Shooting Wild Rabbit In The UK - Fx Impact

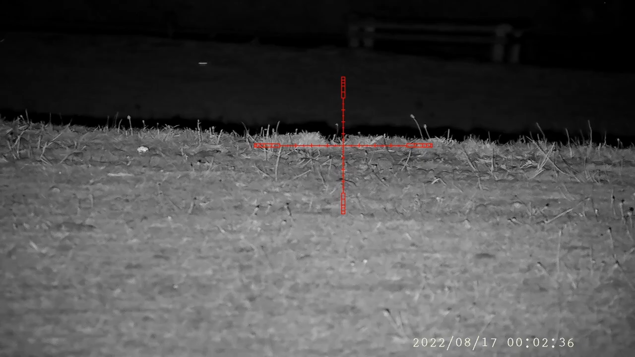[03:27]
The new deputy, John Rambo, definitely needs a lot of work. This is like a comedy sketch. I spotted a rabbit for him on the thermal. It was only 30 yards away, but he couldn't find it.
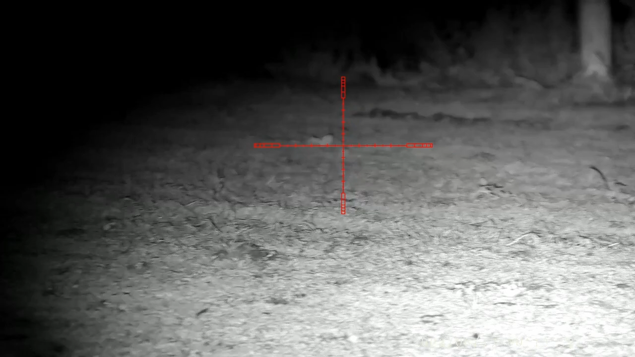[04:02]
I checked with a gun and I pointed him in the right direction. He lines up and says, "Yes, I can see it." A few seconds later, the gun goes off. I said, "What was you aiming at?" He said, "I don't know." Well, it made good practice because he hit the leaf.